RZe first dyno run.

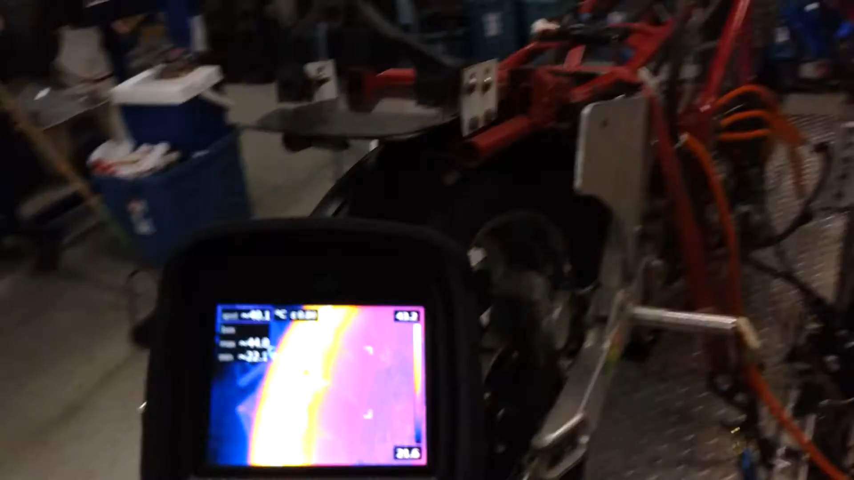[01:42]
Check out all the wires and everything.
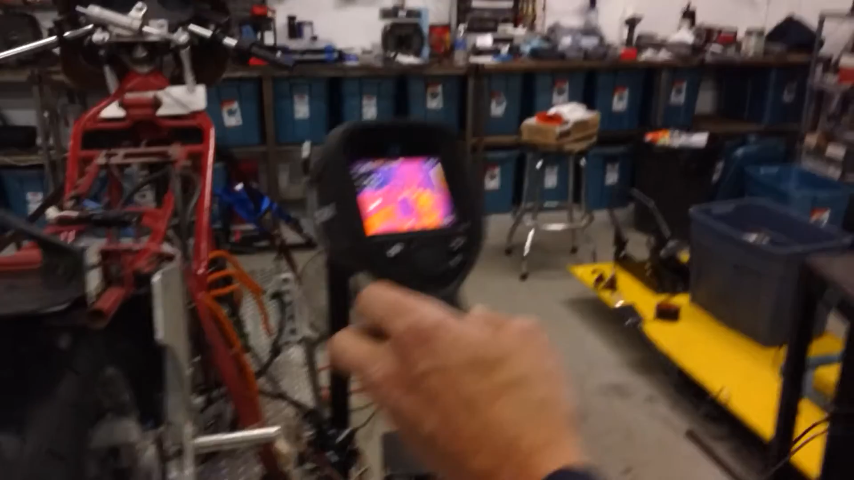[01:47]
There's definitely some pretty neat things happening there. Nothing looks really hot though.